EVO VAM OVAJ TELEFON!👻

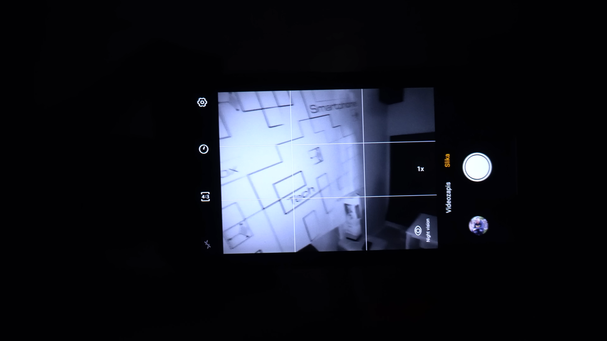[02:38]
Bez problema se vidi čak i 4-5 metara ispred kamere.